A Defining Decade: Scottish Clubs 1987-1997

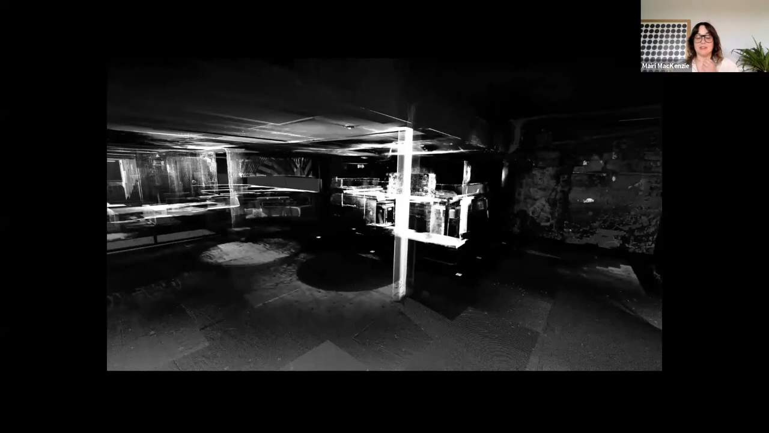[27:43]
Yeah, it gave me goosebumps when I first saw it And I love everything about it There's a sort of shot that goes up to Jamaica Street You can see it through the roof of the sub club You get the 3D scan of the turntables And this is what Mike, who owns the sub club Had to say about it He said capturing the club in this unique way At this odd moment in the subways history Is very poignant